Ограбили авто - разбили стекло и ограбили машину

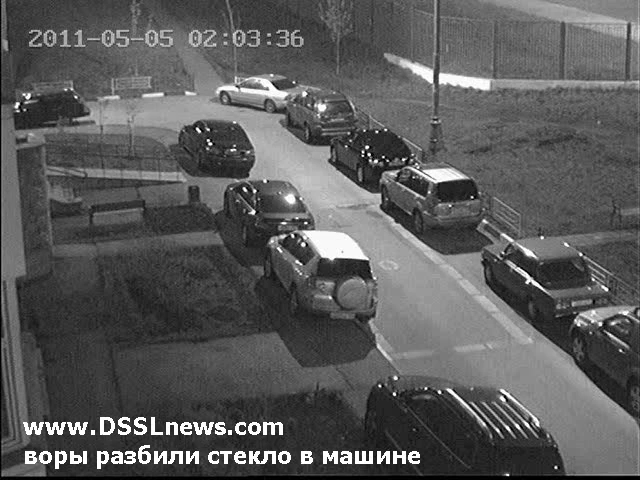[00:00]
Здравствуйте, сейчас мы станем очевидцами происшествий, случившихся в одном из московских дворов. Сперва злоумышленники выберут машину, в которой есть чем поживиться. Затем покинут место будущего происшествия на некоторое время. Спустя некоторое время они возвращаются, приступают к активным действиям, нанеся урон машине и забирая из нее ценные предметы.